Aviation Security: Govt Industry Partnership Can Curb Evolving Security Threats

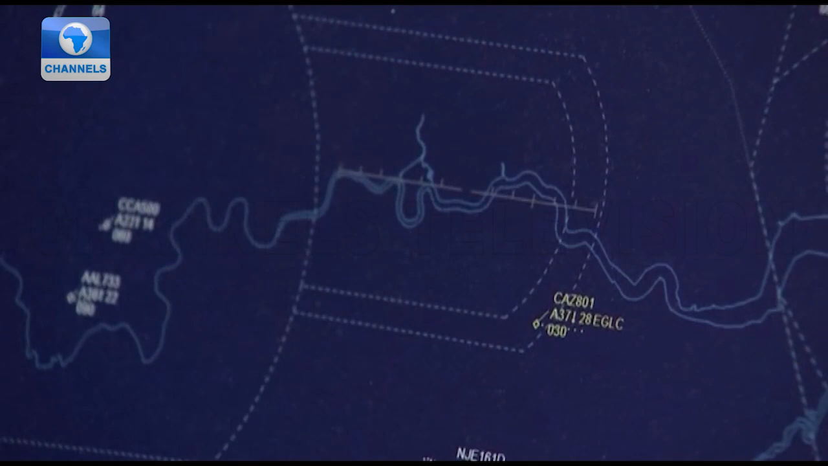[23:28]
City will also be able to handle 45 plane movements per hour, up from 40 in 2019.